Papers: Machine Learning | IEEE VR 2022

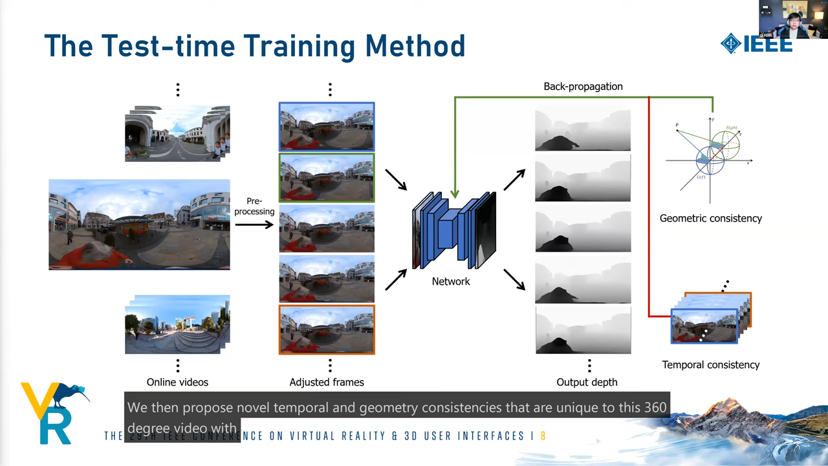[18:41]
We use test time training to iteratively fine-tune a pre-trained model to satisfy the established constraints before we finally generate the depth map.